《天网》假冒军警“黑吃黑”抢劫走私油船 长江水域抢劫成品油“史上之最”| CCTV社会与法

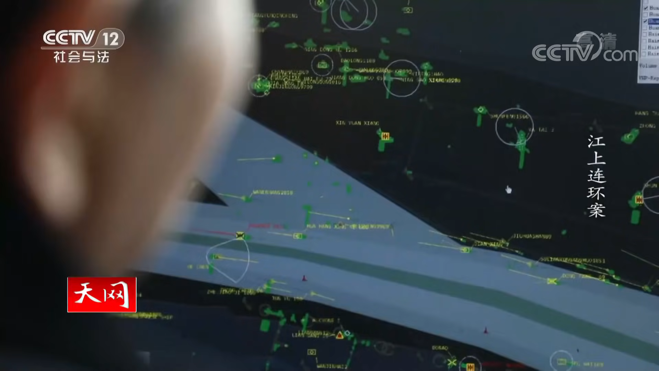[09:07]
警方通过调取海事部门的雷达系统后发现在陈某描述的时间段里果然有一艘船与被抢油船紧密停靠在一起